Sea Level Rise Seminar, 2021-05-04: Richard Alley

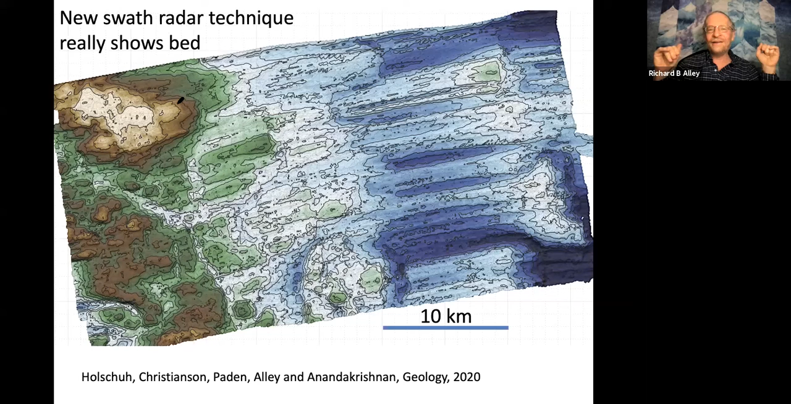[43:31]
This is part of this effort. 10 kilometers there. The topography here is 700 meters. There's huge faults pretty clearly in this. This is what the bed really looks like. And we're pretty sure that we can tell you enough about the